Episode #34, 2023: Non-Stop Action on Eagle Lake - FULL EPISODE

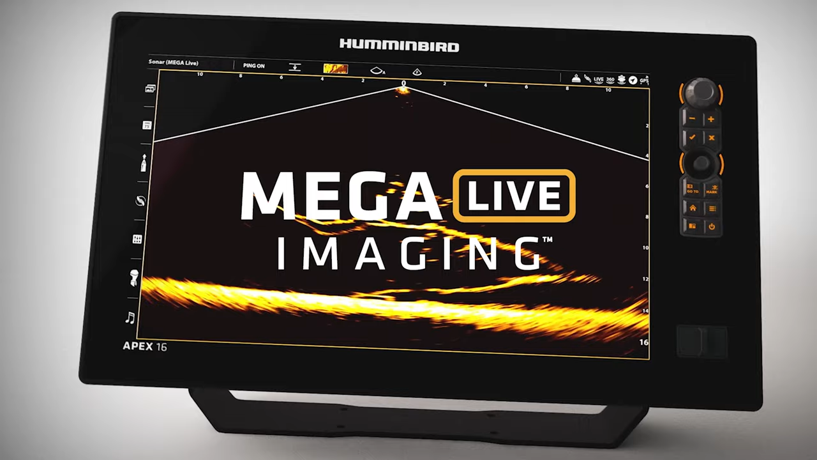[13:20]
New mega live imaging shows you what's below in real time